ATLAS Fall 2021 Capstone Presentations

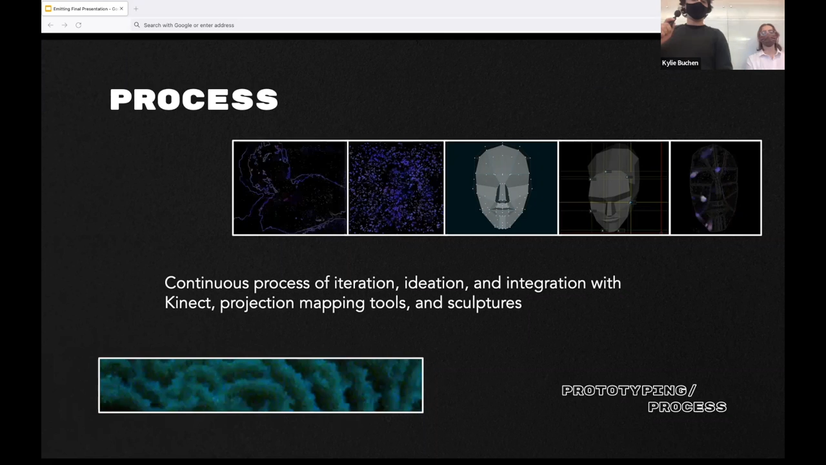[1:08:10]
So here you can see on the left a kind of visual representation of